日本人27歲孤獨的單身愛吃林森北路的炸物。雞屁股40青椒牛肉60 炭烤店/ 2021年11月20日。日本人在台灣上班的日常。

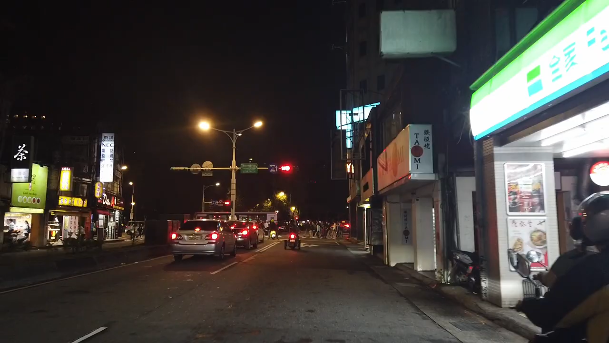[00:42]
いやー、ここはリンセンペールっていう夜の街なんですけど、歓楽街ですね。